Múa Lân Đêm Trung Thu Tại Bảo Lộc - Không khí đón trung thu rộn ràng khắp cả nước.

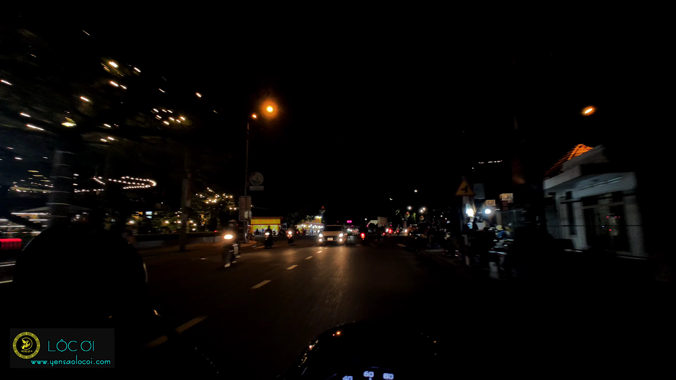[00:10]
Lộc dạo một vòng quanh thành phố Bảo Lộc xem mọi người đón Trung Thu như thế nào nhé Đây là khu vực quảng trường này,
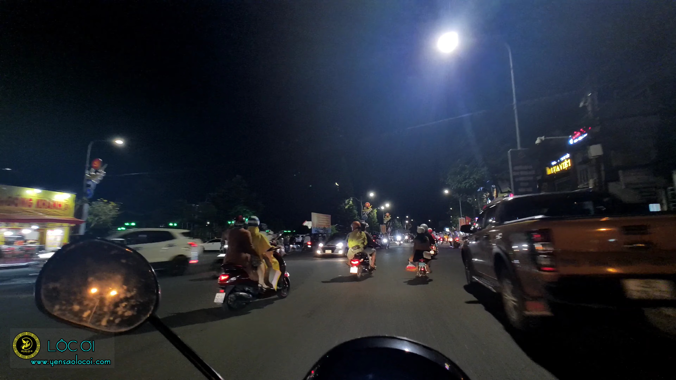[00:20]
người dân đi chơi Trung Thu khá là nhiều luôn
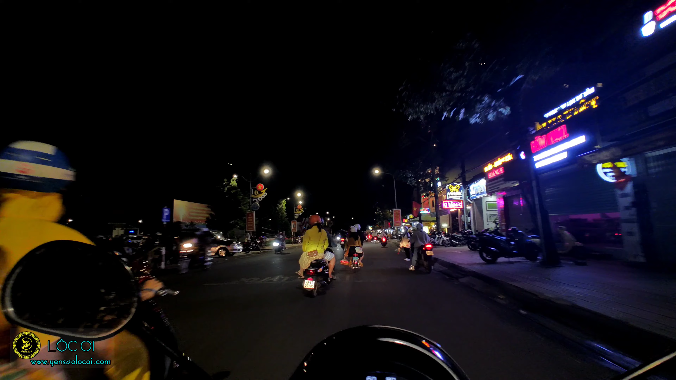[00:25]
Hiếm khi mà Bảo Lộc có cái lượng xe đông như thế này đó mọi người
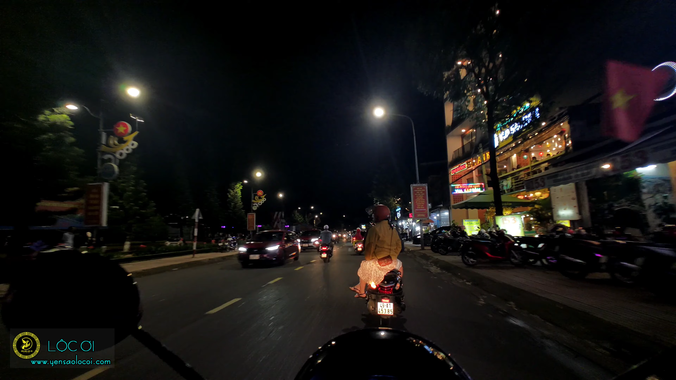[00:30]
Đây là cái khu vực sầm ớt nhất để ăn uống Ai mà du lịch Bảo Lộc thì đây có thể là một trong những cái địa điểm mà mọi người có thể ghé qua nhé Rất là nhiều quán đồ ăn vạch, quán nhậu, cũng như những cái quán trà sữa, món nướng Rất là ngon ở đây nhé Đường Bảo Lộc hôm nay thì cũng khá là đông nè
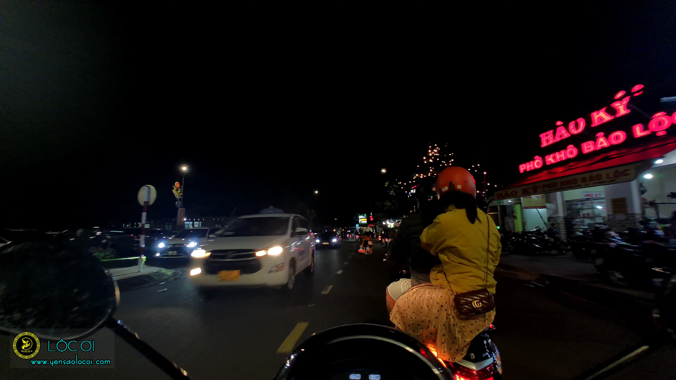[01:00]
Nhưng không bằng Sài Gòn đâu mọi người Wow, ở đây có người băng qua đường hơi nguy hiểm nha Chạy xe ở Bảo Lộc thì mọi người cũng nên cẩn thận Ở Sài Gòn thì chúng ta đi là cứ nối đua nhau đi thôi Còn ở Bảo Lộc là lâu lâu băng qua đường
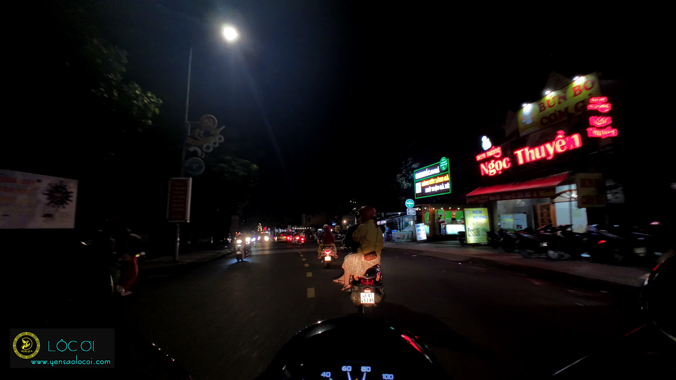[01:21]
Khá là sợ luôn đó mọi người
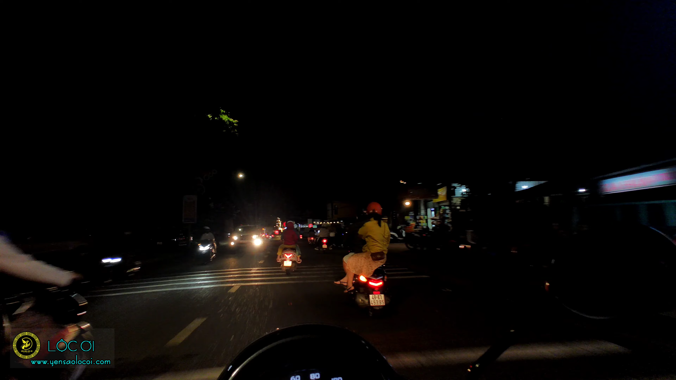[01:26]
Ở dưới đây hình như có một đoàn lanh đang múa này
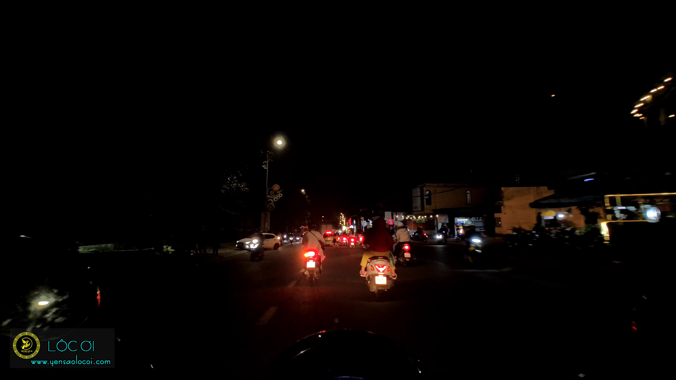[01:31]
Tầm kết cả đường luôn Mọi người hôm nay đi chơi trung thu khá là đông luôn nè Ở dưới đây có một cái đoàn lanh mà làm cho đường nó bị kẹt xe luôn Để xem cái đoàn lanh này còn lớn luôn nha mọi người
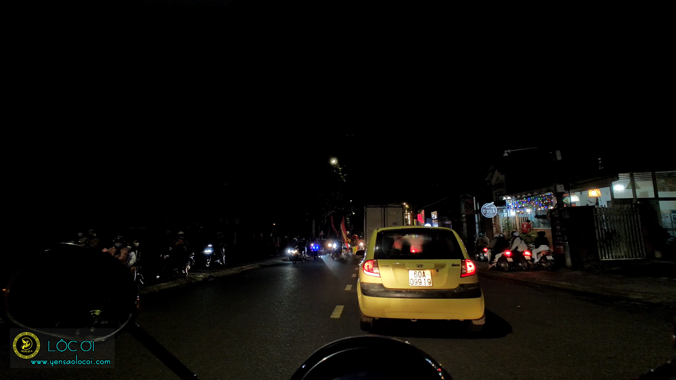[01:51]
Ở Bảo Lộc thì mỗi tối trung thu rất là đông các đoàn lanh ra đường nha Đó, rất là đông vui mọi người Đoàn lanh này cũng khá là đông người Ở Bảo Lộc thì tối nào cũng nghe tiếng chóng múa lanh hết
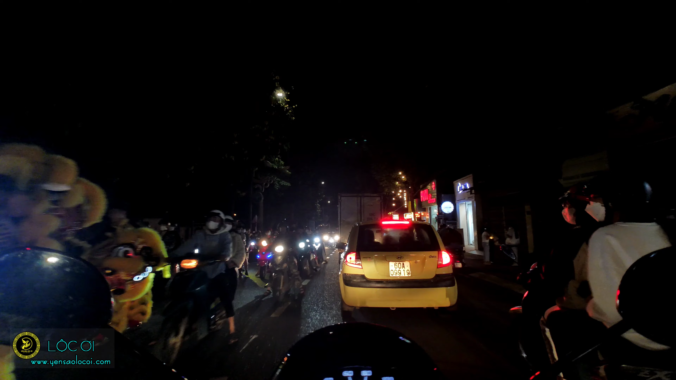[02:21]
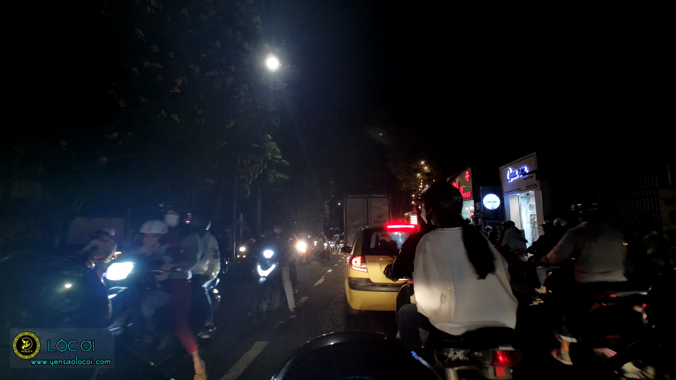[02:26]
Và mọi người đi xem đoàn lanh cũng khá là đông luôn
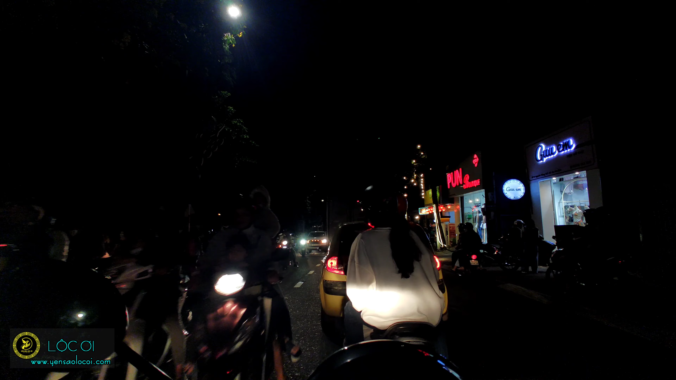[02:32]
Chợ mấy đứa con nít đi xem múa lanh thì quá là tuyệt rồi Trung thu năm nào thì bọn con nít cũng khói đi xem múa lanh lắm mọi người
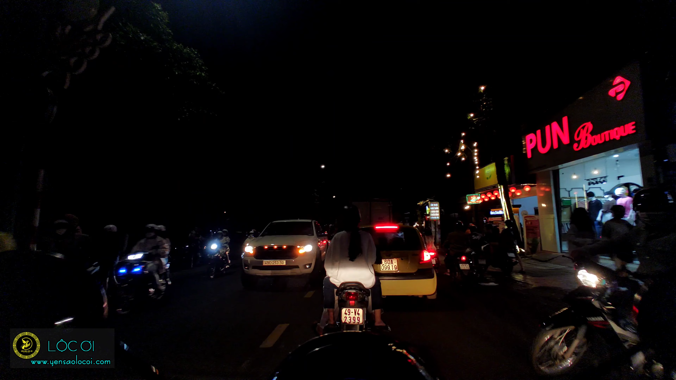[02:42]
Đây là những cảnh hiếm hoi về Bảo Lộc kẹt xe này
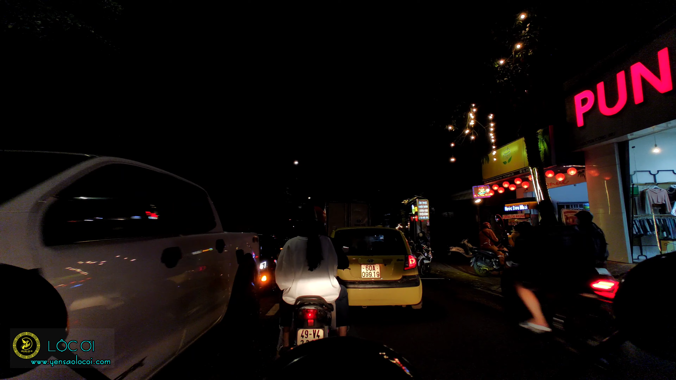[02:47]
Không khác chỉ Sài Gòn nữa mọi người
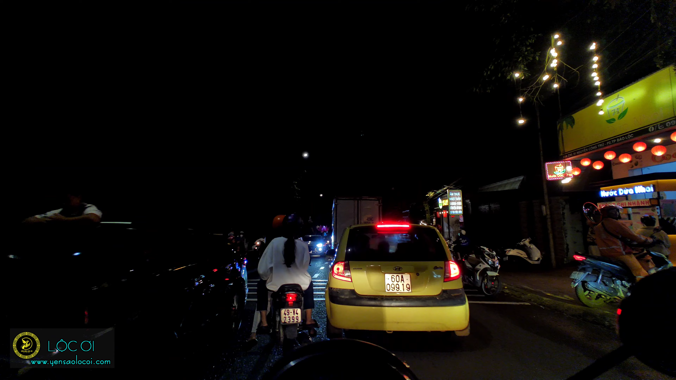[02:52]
Không khí ở đây khá là náo nhiệt luôn
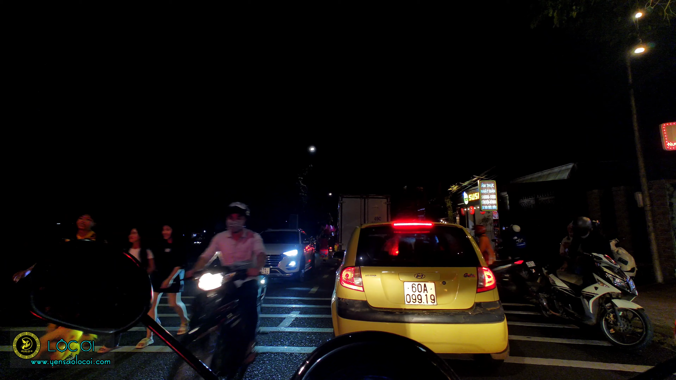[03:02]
Rất là nhiều người đi theo đoàn lanh để xem Lộc nhớ thời xưa thì
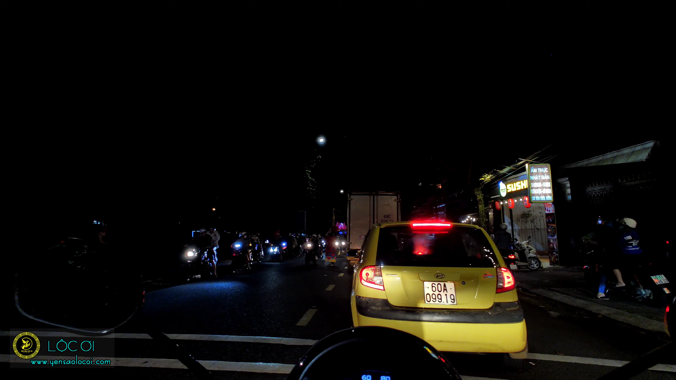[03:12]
vào dịp trung thu thì chỉ có một đoàn lanh của nhà thờ tổ chức thôi Chứ nó không nhiều như hiện nay đâu mọi người Thời xưa múa lanh nó có giá trị lắm Và dịp trung thu mới được xem múa lanh thôi Mà người ta múa cũng khá là bài bản
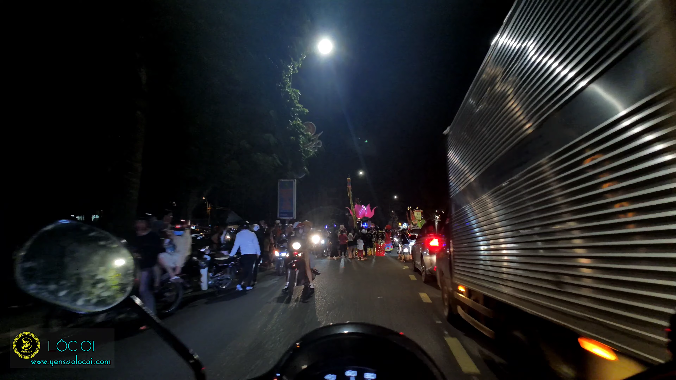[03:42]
Còn bây giờ thì rất là nhiều đoàn lanh này
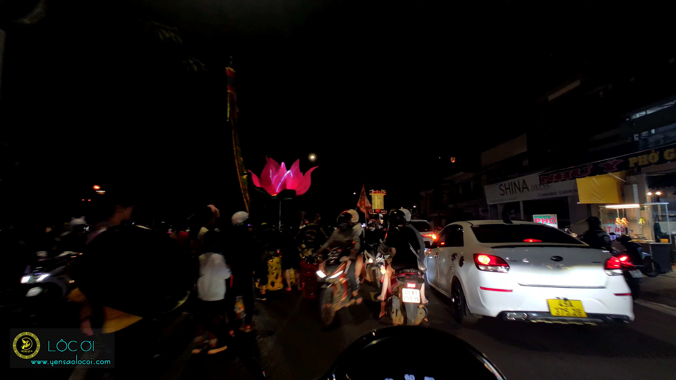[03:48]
Tối nào cũng thấy đi múa khắp các nẻo đường luôn Ở dưới đây thì đoàn lanh đang đứng kẹt cả đường
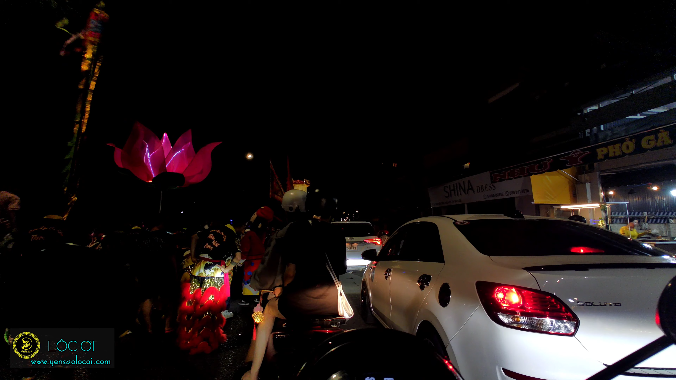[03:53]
Thật sự cái không khí kẹt xe đối với người dân Bảo Lộc là khá là thú vị nha mọi người
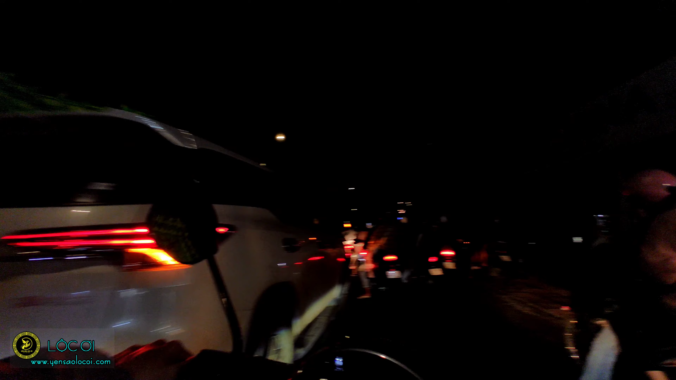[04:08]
Còn ở Sài Gòn thì ngày nào cũng gặp Cái con rồng nó dài ghê
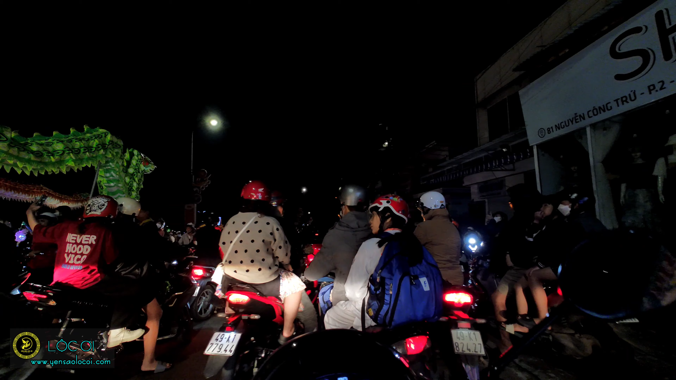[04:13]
Mọi người đứng lại nhìn ngắm cái con rồng khá là tuyệt Đây kẹt xe luôn
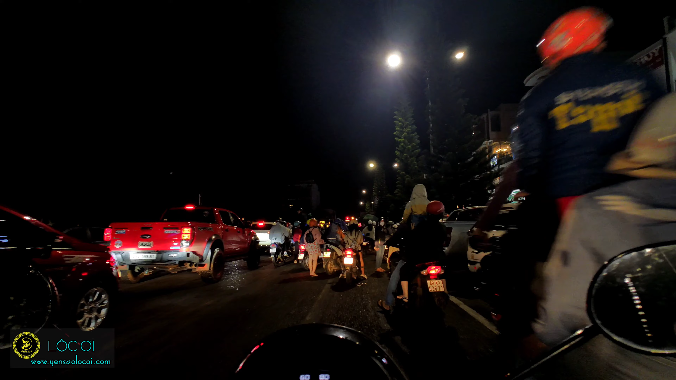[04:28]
Đây là ngay trung tâm chợ Bảo Lộc rồi mọi người
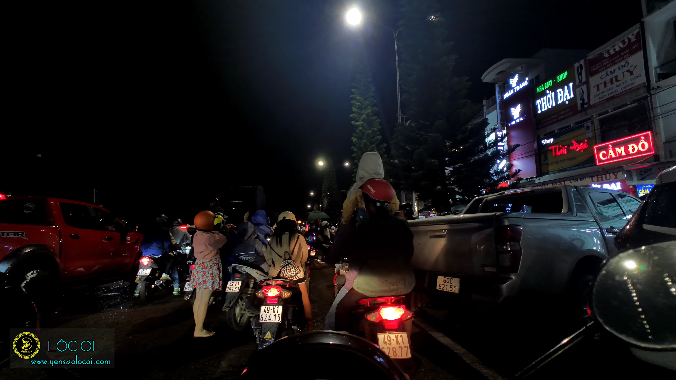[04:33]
Những cái đoàn lanh đang tù hội ở đây khá là nhiều luôn Hình như ở đây sắp múa rồng với lại múa lanh này
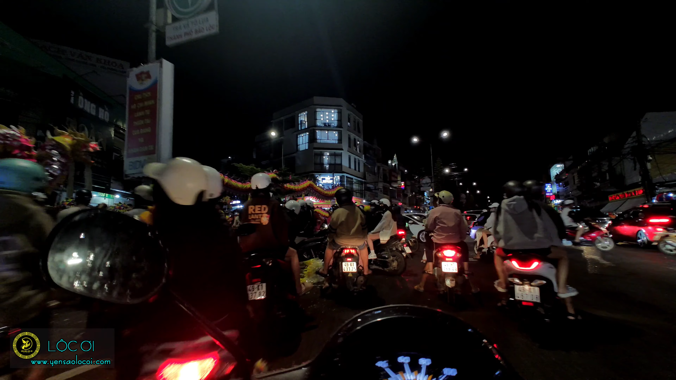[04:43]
Để Lộc vài chạy vô xem khung cảnh người ta múa lanh như thế nào nha Đấy mọi người dưỡng lại để nhìn ngắm múa lanh khá là đẹp luôn Thời xưa thì con nít rất là hào hức mùa trung thu Còn bây giờ thì người lớn cũng rất là thích thú nha mọi người